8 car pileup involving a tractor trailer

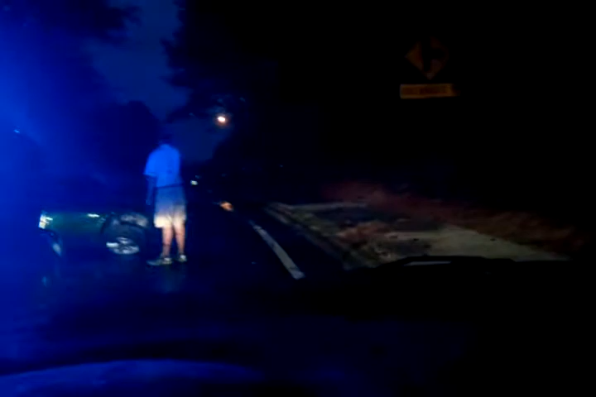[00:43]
from this boy keeps doing a weird bouncing thing I think he might
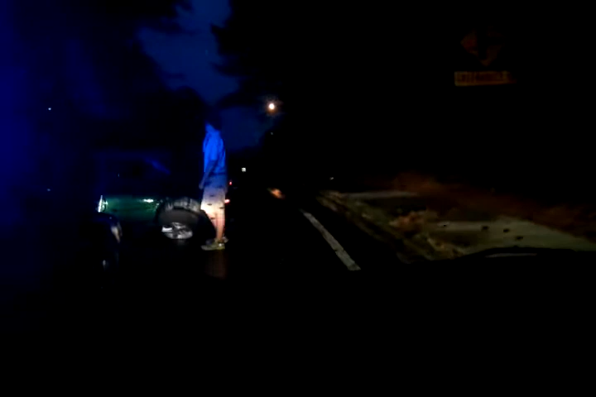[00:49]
get arrested he's probably gonna get arrested yeah we all he's been drinking it's pretty obvious